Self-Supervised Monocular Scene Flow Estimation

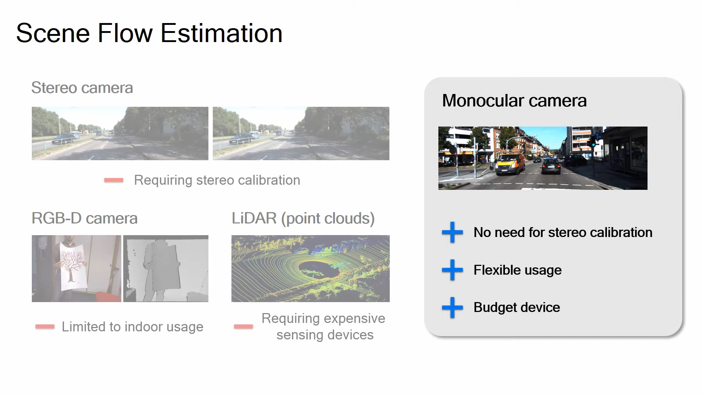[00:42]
This monocular simple problem, however, is highly ill posed.
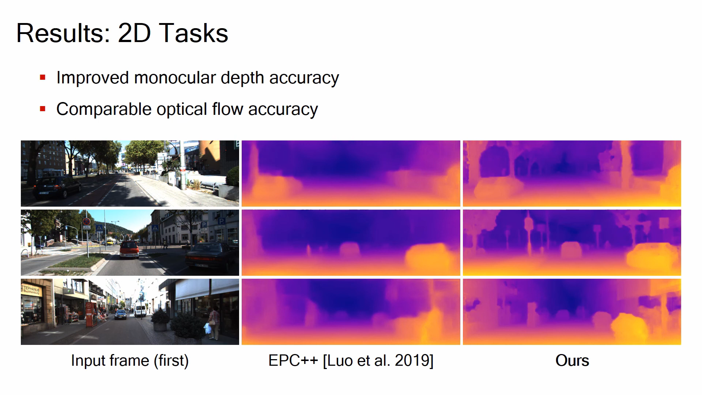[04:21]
Comparing to multi-tasks and approaches that focus on D2D tasks, our model yields improved monocular depth accuracy and comparable optical flow accuracy. This suggests that our method can also simplify existing multi-task methods.